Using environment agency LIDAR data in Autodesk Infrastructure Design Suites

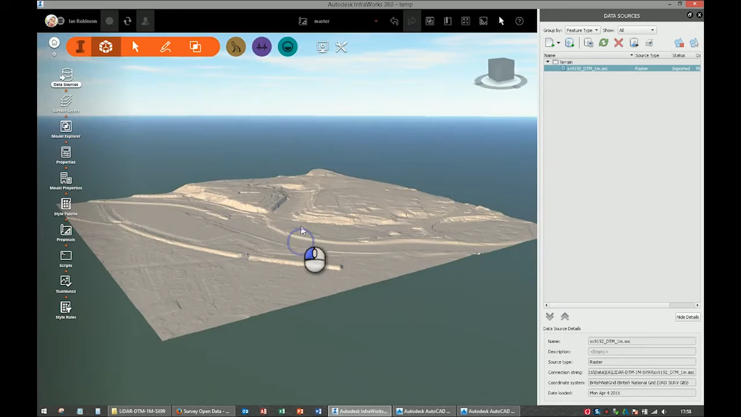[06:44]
or if you're working for a council you already have the data you can get that or you can just buy it from places like emap site or uk map center people like that if you've got the full version you can overlay it with a bing map so you use the uh connect to a data source button which is up there on the right change that to bing maps look at all the different options you've got in there we'll put it to bing maps and we call it imagery that's fine and you can pick different resolutions so 19 is the highest resolution it'll take quite a
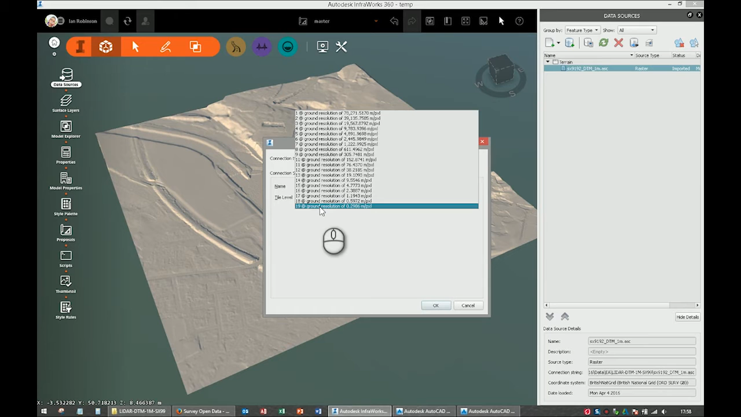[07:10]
while to bring that in there so i'm going to stick with 17 hit ok and just hit ok nothing appears to happen and you can get that far with lt but with lt
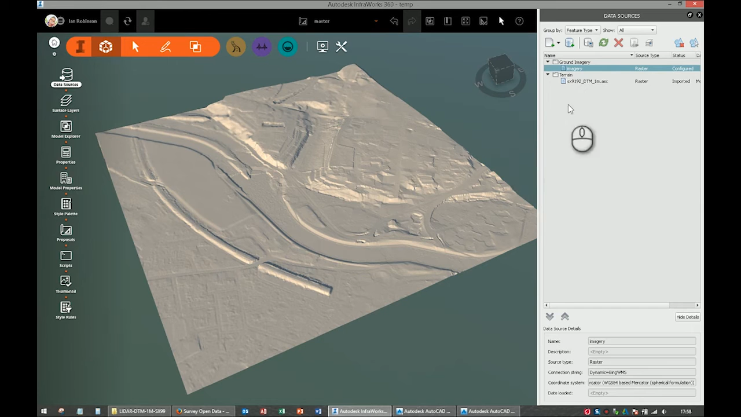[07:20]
version that button there is grayed out and so if you've got the full version you can just hit that button and you'll see that it now goes over to the bing map says give
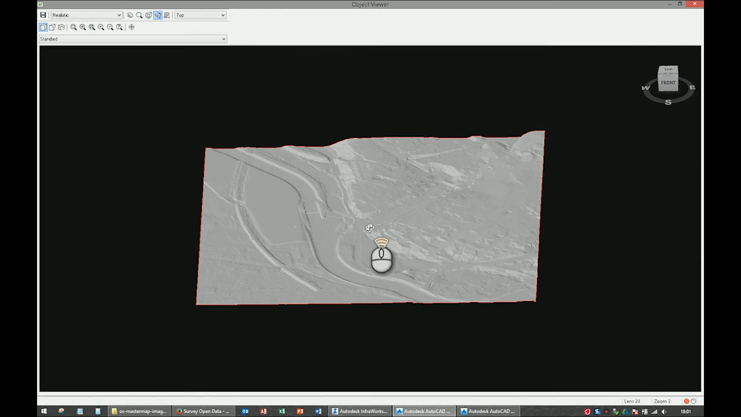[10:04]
that's brought the data in so we've got some good quality ground data in there you might want to do things like um style style that using um
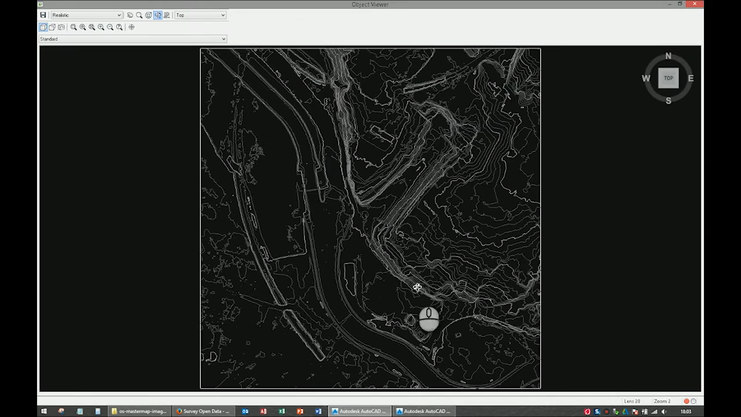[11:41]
as long as you have your object viewer set to realistic up there in the top left
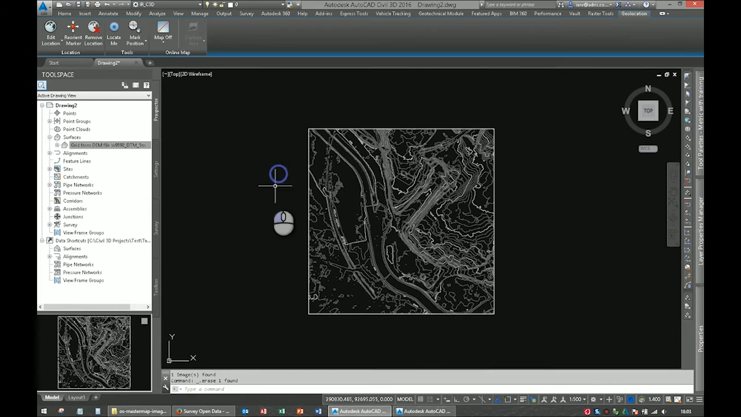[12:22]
workspace you can just type map w space and it'll ask you to turn the task pane on and off and there's the task pane and this is all the mapping function so i'm going to show you that in autocad map so
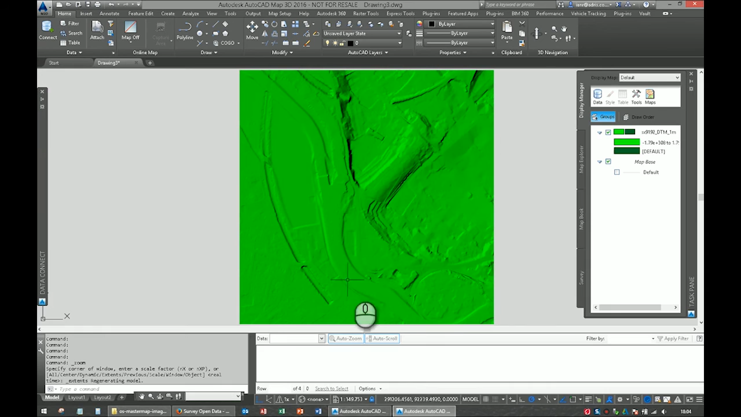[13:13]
and uh if we spun that into 3d you can
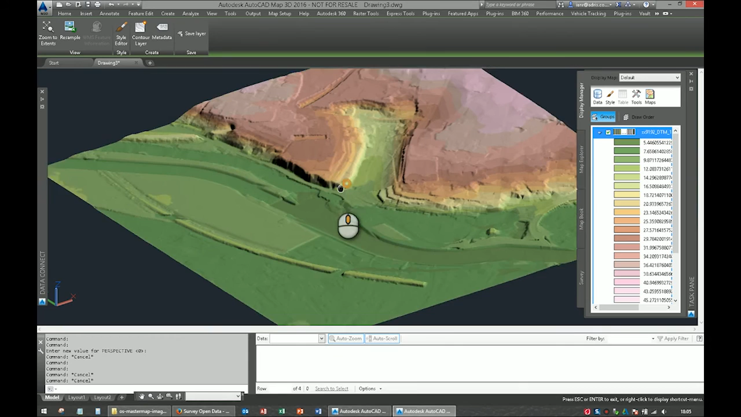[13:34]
and there's our our map and of course if you want to drape and aerial imagery over there again it's just a raster so we'll just go and find our os master map